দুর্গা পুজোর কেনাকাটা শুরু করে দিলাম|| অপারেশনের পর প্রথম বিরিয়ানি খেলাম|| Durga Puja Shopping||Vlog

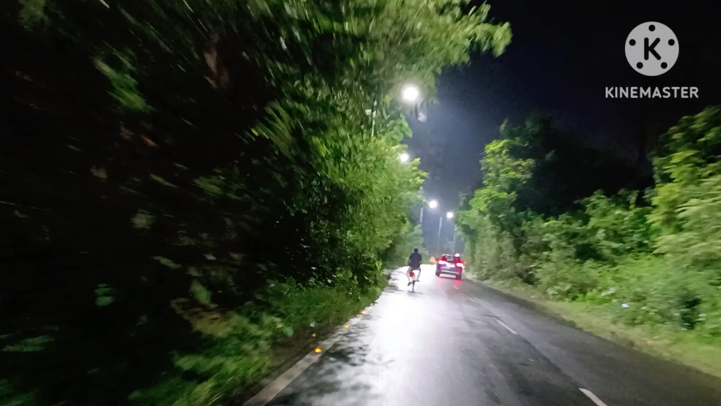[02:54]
सबाई केने भीट्टा कुप बेशी थाके तोखन आर क्राउडेर मोद्दे जेते हवे ना तो अबे आमार एक्बारी कोनुके छुए पच्रण दो हुए ना अमार दुजारबान ना आगेले तो शेई जोन नोई एक्टु आगेत तेके रिजाइट कोरलाम जे शुपिंग करा शुरू करबो आर एखाते ताको एही रास्तार पाशे पुजार आगे
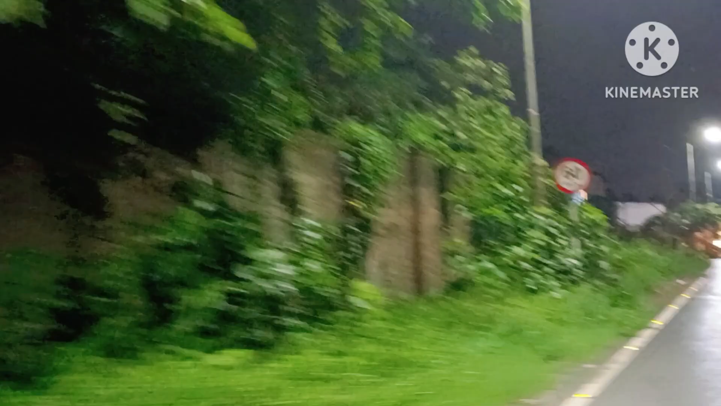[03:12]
बोली है तो लाइट गुलो एक्टम शारिये दिये चे एकुलो एतो दीन ठीक टाक
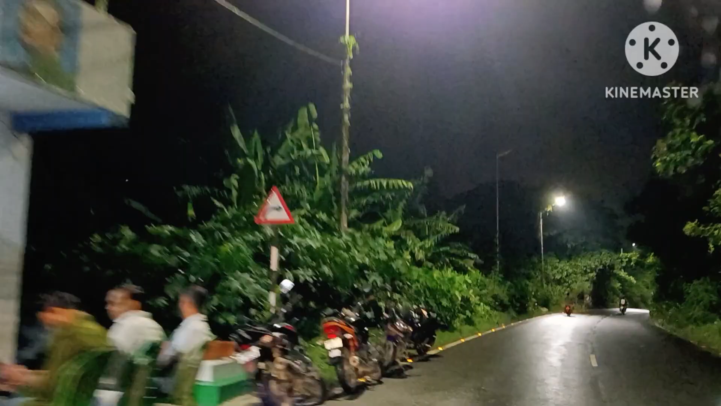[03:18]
जोलतो ना तो एतो भालो लाग जे